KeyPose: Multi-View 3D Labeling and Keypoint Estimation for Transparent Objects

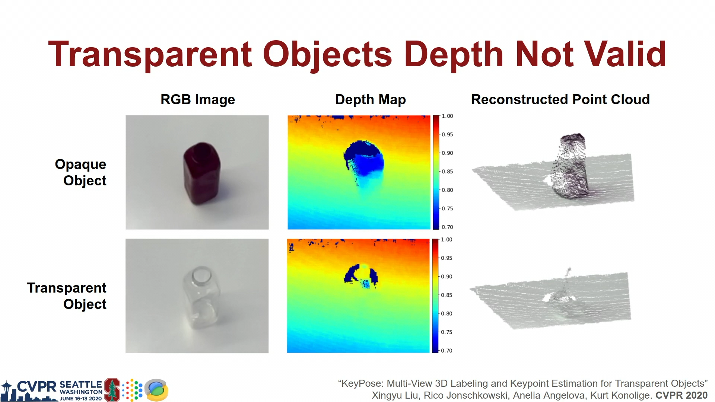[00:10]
We noticed that RGBD sensor cannot return valid depth values for transparent objects. Also, 60F pose assumes rigid body.